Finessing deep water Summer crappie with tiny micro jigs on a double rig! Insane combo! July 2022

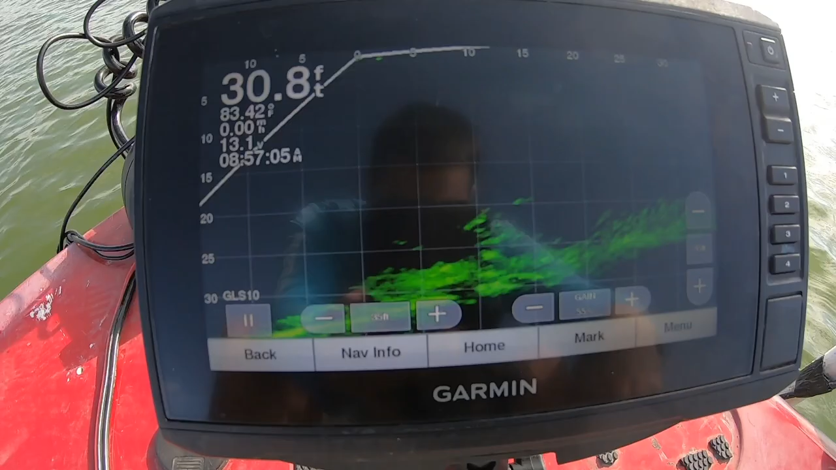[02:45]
On screen: depth 30.8 ft
it looks fishy we're gonna fish it i got biting flies all over me but let's see what we can catch off of this all